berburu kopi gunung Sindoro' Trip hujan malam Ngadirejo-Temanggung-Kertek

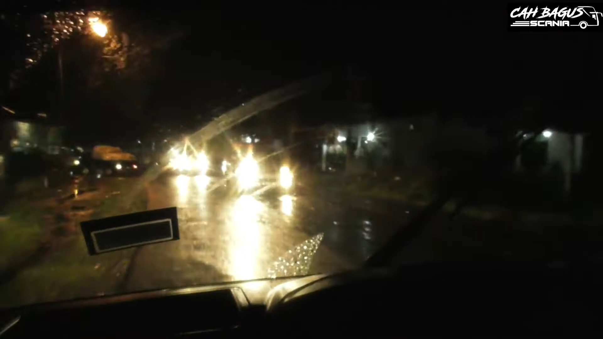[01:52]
Ya Sobat Mania, setelah dari SPBU Ngadirejo, perjalanan kami rute menuju ke Wonosobo lewat Temanggung Parakan. Nih, suasana sadu, masih diguyur hujan rintik. Pada jam 18.39 hari Jumat. Bersama Mas Sahlan dan Transportasi Indonesia. Mantap. Semangat.
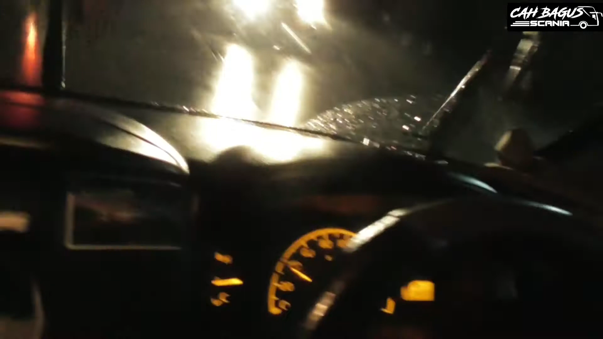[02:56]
Perjalanan kita rute buat sekarang lewat kota Temanggung Parakan. Ya, tidak lewat Kebun Teh Tambi lagi.
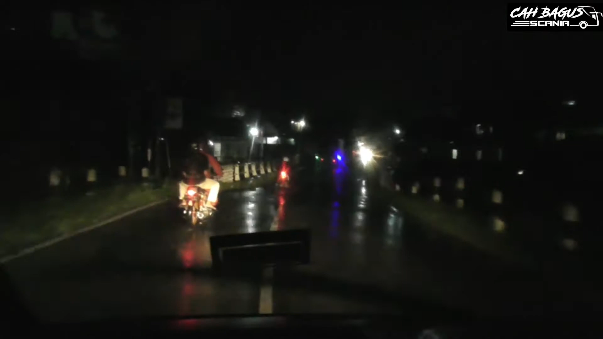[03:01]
Yang ada jembatan rusak. Ada jembatan rusak betul. Apakah masih rusak Mas Alan jembatannya itu? Masih.
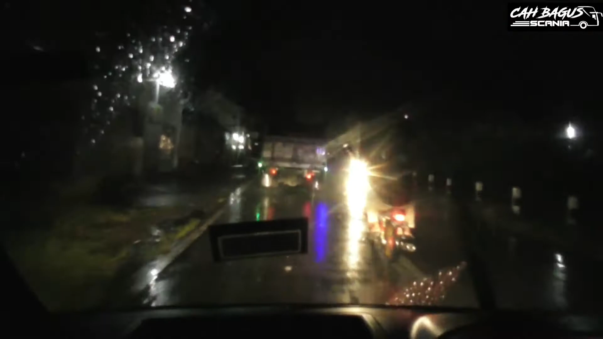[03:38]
Kumbang. Nah ini, sudah memasuki Parakan Temanggung.
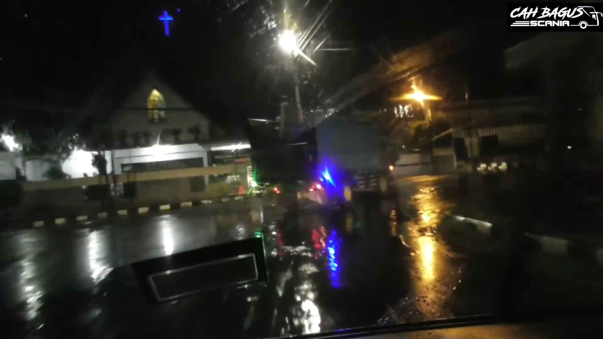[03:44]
Tidak jauh dari situ, oh, Jogja. Dari SPBU Ngadirejo. Jogja ke sono. Ini kita dulu turun dari bis, Kang Hadi.
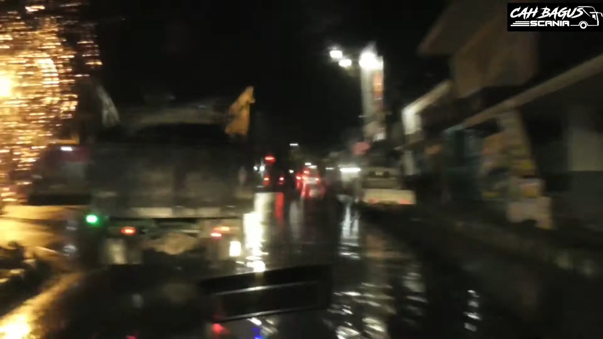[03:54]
Nah itu ke kiri ke rumah sakit. Secang, Banti Waluyo. Iya, Banti Waluyo. Secang mana sono kan?
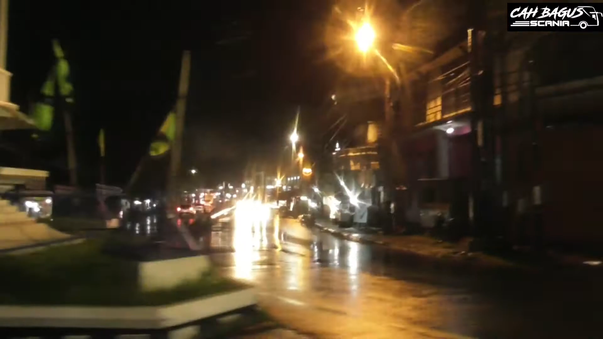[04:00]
Itu sedang kiri tadi. Secang menjelang Jogja. Semarang lagi ya? Iya. Ini lewat alun-alun. Ya ini tempat temanya bus Cebong Jaya
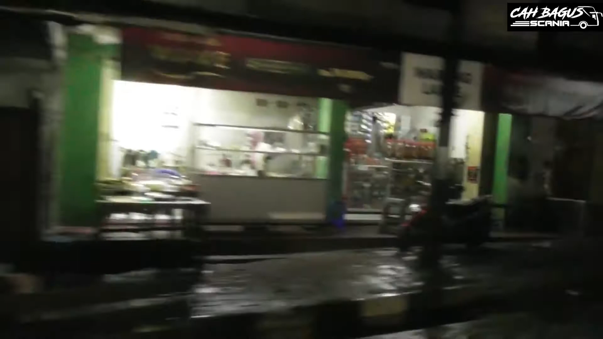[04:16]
dan Putra Mataram yang mau menuju Magelang Wonosobo di depan Pasar Parakan.
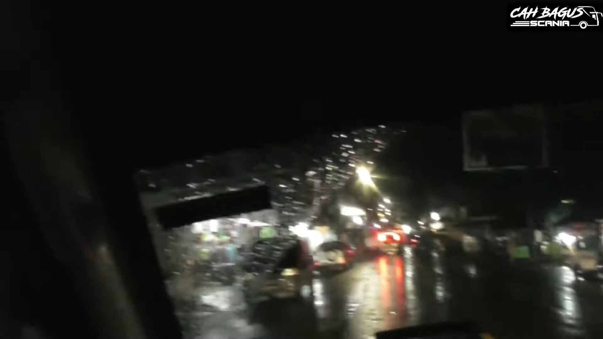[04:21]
Ayo, katanya di depan Pasar Parakan. Masih diguyur hujan rintik.
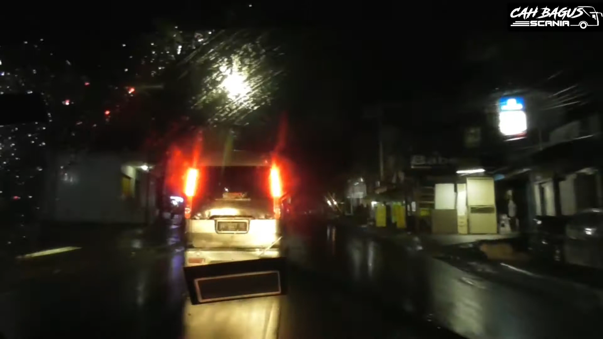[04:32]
Sadu tenan ini, Sobat Mania.
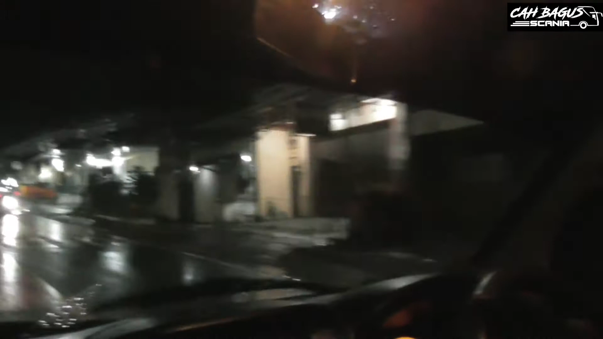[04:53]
Maka dari itu saya rasa penasaran saya nih harus dicoba mumpung di Wonosobo sekarang. Harus dicoba. saya pikir itu tadi pertigaan mau langsung yang tembus ini saya. Oh, cuma iya. kelewatan satu simpangan. Kalau di Temanggung ini ada miongkol nggak? Nggak ada. Oh gitu. Kayaknya bu, tapi ini susah untuk nyalip nih.
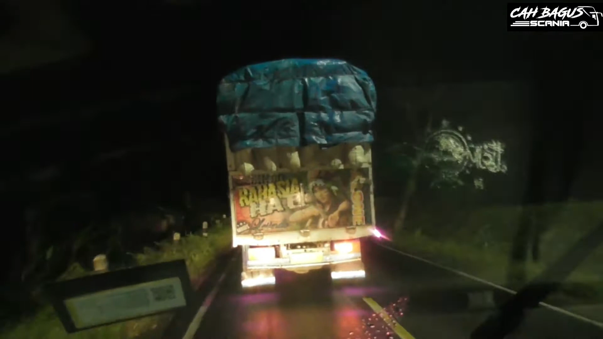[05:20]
Tanjakan terus ya. Pas paling sempit ini jalannya. Oh gitu. Oh. Kalau depan sih udah lumayan. Kalau kontainer lewat aja gantian nggak bisa ya? Oh gitu. Oh, iya.
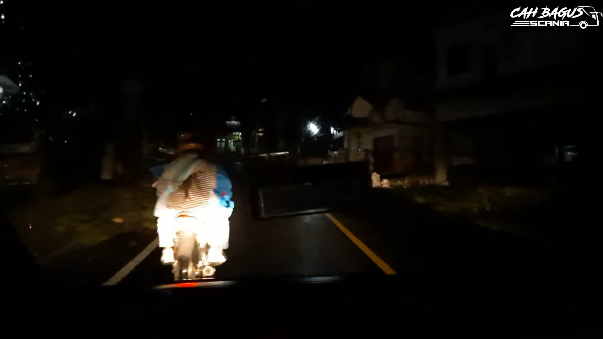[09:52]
Ini kaki Gunung Sindoro dari ujung utara, timur, selatan, sampai barat.
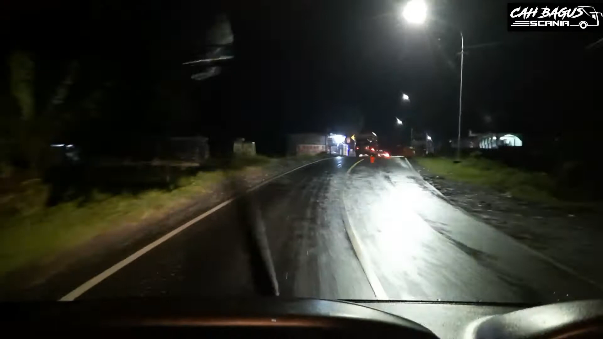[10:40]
kan udah ente itu aja. Nah ini sebelah kiri ini ada Gunung Sumbing. Tapi karena malam nggak kelihatan, tapi ada rumah-rumah itu yang kelihatan lampu-lampunya.
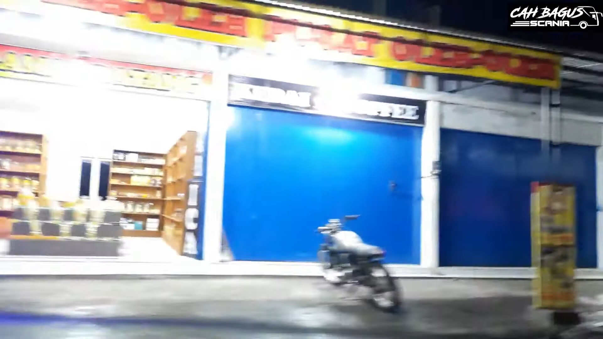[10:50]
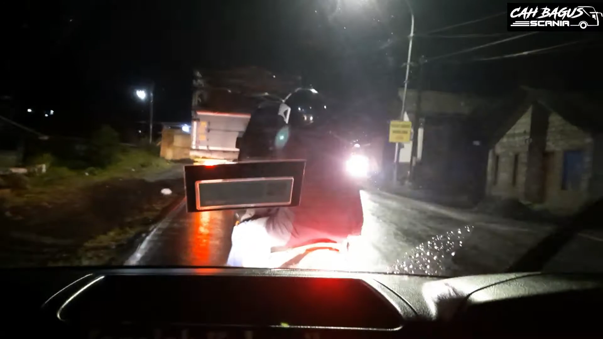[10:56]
Nah ini mulai macet, ada plang melewati jembatan maksimal beban 8 ton. Iya.
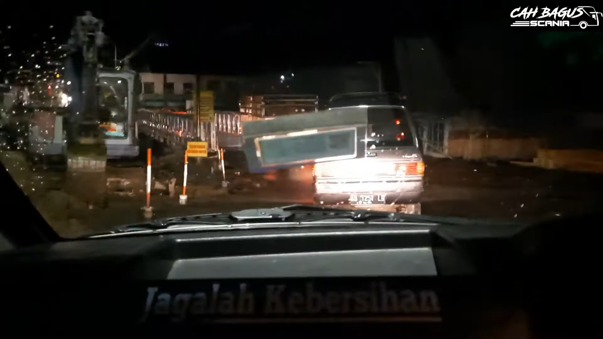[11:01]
Ini jembatan mungkin, besi. Ya memang ini lagi sih. Karat.
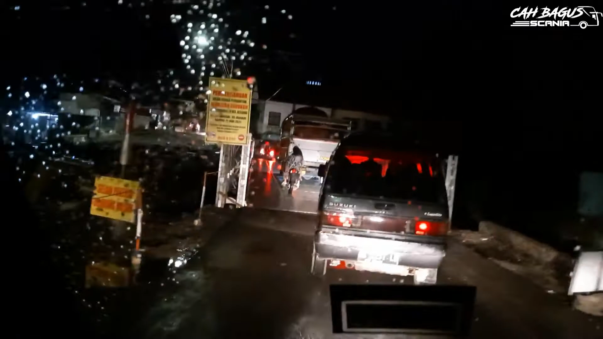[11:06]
Ini maksimum dia sebenarnya. 8 ton. Maksimum 8 ton.
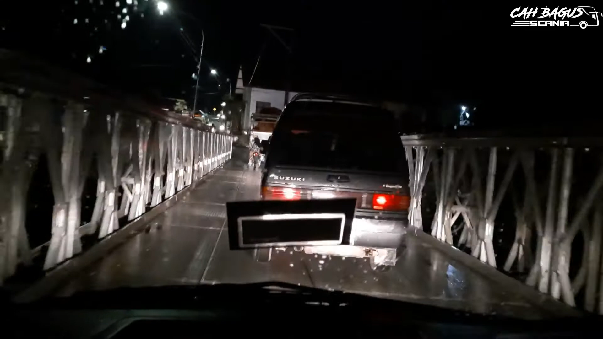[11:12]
Masih terjadi antrian buka tutup ya? Iya.
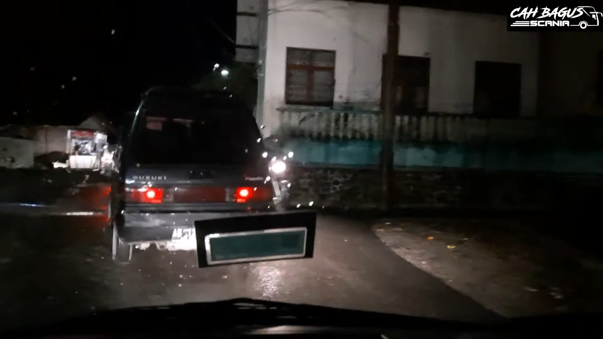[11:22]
Mungkin sebenarnya kalau bis besar itu susahnya di sini nekung ininya.